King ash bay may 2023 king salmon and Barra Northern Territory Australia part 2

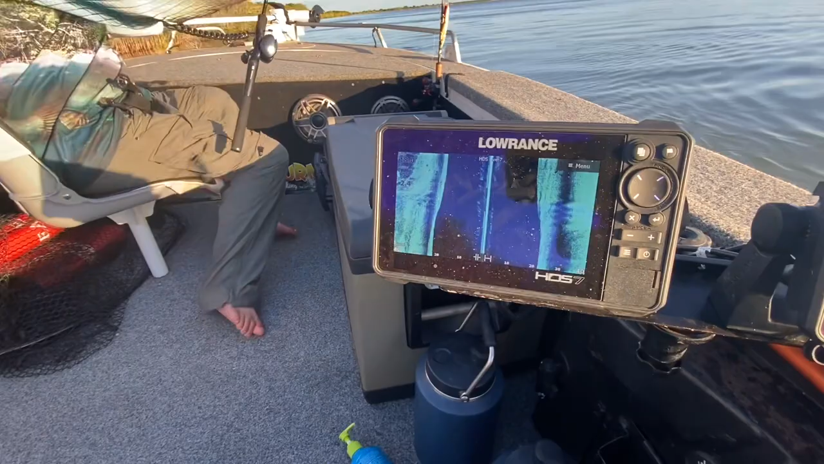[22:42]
I'm just a bit out of the range here, but they're just in there. Bit of a drop off there.
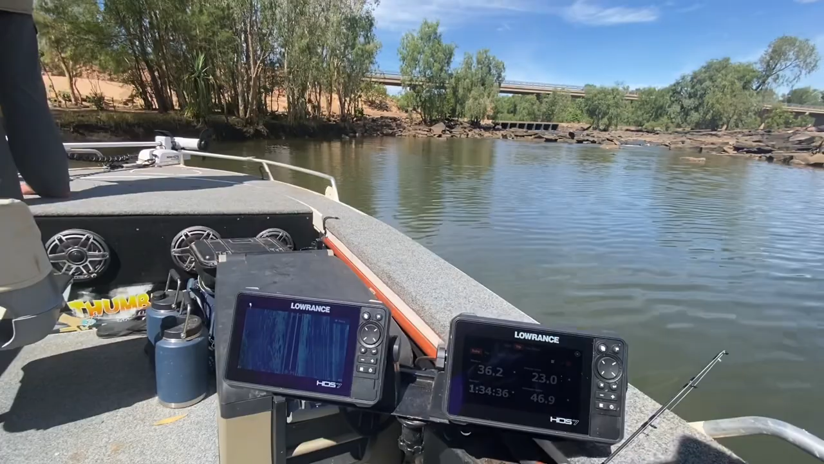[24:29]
36 Ks to here. 36 kilometers.